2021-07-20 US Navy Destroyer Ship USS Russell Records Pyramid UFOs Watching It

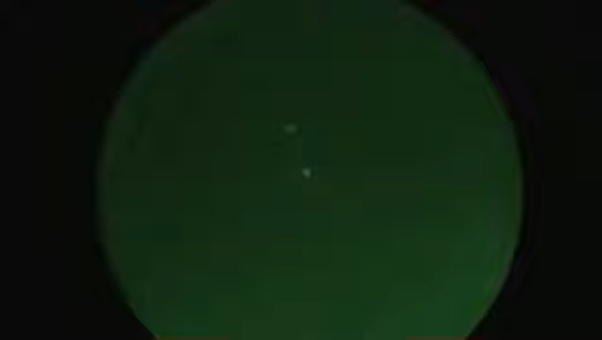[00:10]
59 at times 0424 Zulu. We have a visual of four probable unidentified drones with course unknown and speed unknown.
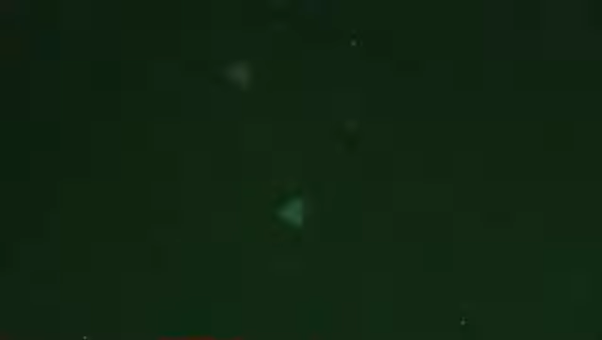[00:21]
Contacts are operating in a range of 1000 yards and holding. Tail numbers are unknown.